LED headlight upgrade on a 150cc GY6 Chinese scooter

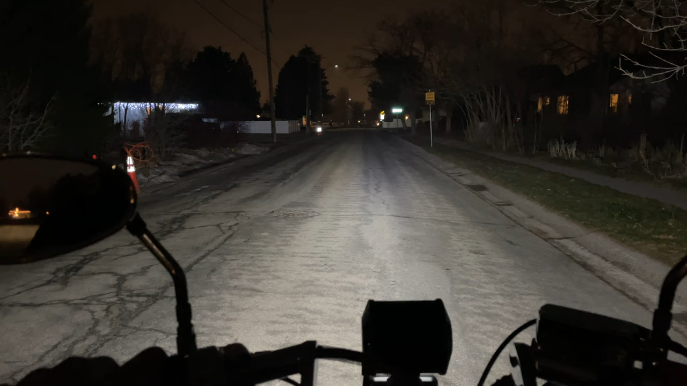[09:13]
Out in the street, I'm getting a nice, even white light in front of the scooter. The high beam shines much farther down the road. It's a slightly more yellow color. Compared to the old incandescent light, the LED gives me a more even light. It shines slightly farther and starts closer to the scooter too. I would say this is better. The high beam is reflecting off the road signs more, and lights up the trees a little too. There is definitely more total light with the new headlights.